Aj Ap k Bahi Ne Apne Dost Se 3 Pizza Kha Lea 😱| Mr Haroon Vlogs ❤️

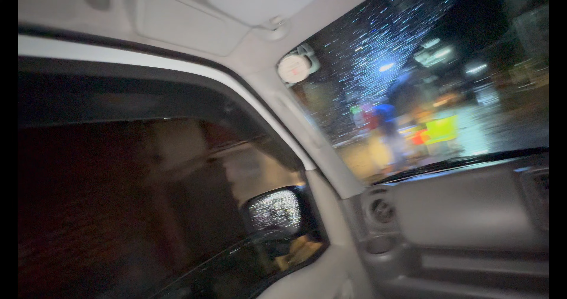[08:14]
हाँ, और हम लोग गाड़ी पे आ गए हैं सिर्फ रोटियां लेने।